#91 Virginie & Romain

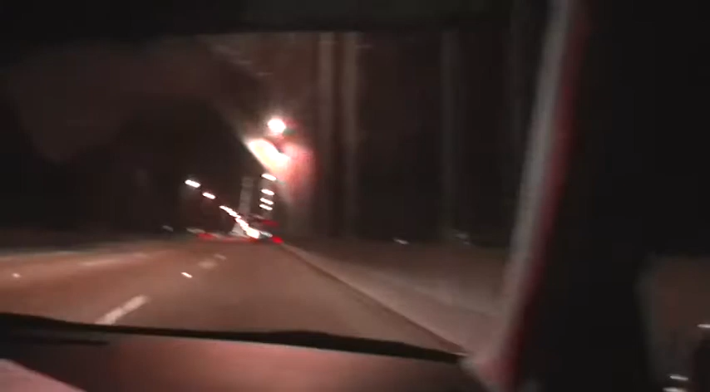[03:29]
Ok Bon on voit pas plus grand chose en fait sur la caméra On va faire une pause sur le temps qu'on est sur le pont